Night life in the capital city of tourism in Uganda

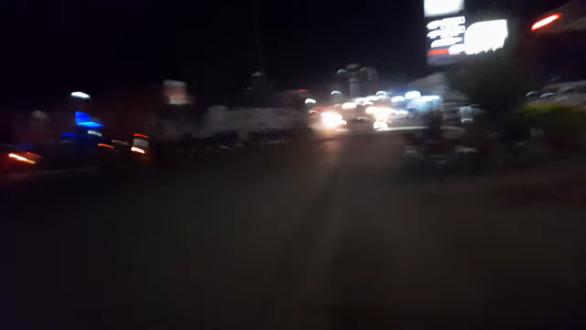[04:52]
So this is the roundabout. They are building, though the place is dark at this time.
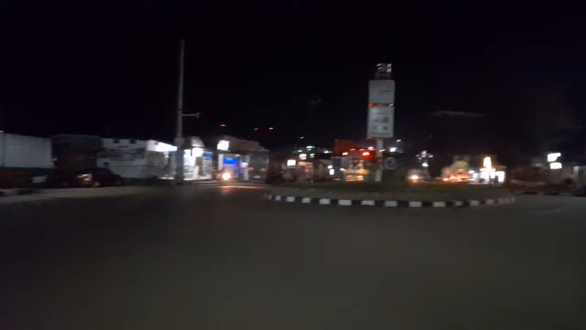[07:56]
12 midnight and the place looks a bit dull.